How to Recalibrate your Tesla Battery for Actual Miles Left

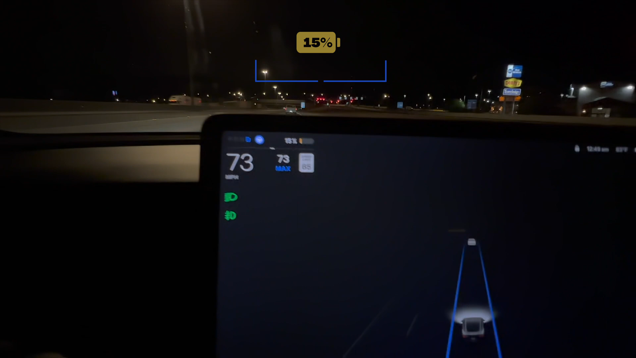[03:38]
I'm at 15% right now if you can see that.